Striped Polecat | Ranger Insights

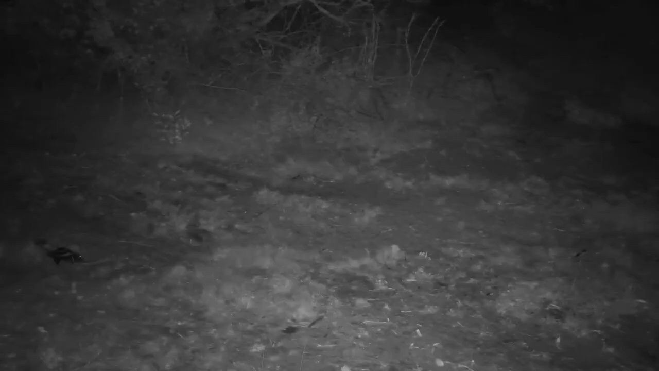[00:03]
Now, this is a very unusual sighting in northern KwaZulu-Natal at Tembe Game Reserve. It is a striped polecat. And a striped polecat is a very nocturnal creature,
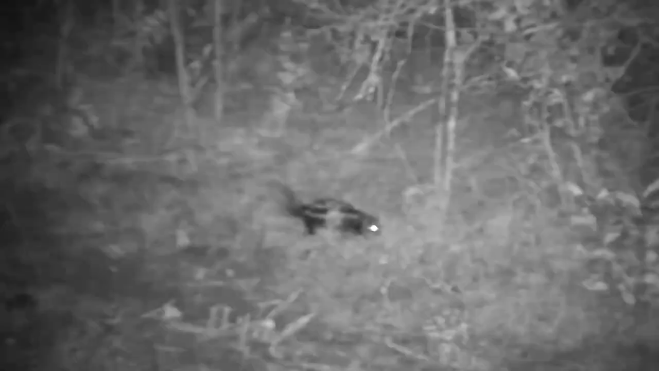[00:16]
and while it resembles a skunk, and in fact behaves in much the same way as a skunk does,
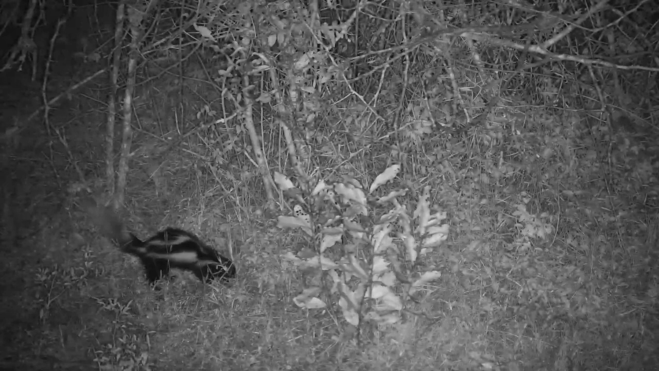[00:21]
it belongs to a different family called the Mustelidae, which is the same family as the honey badger belongs to. The striped polecat has an extremely offensive anal gland that it is able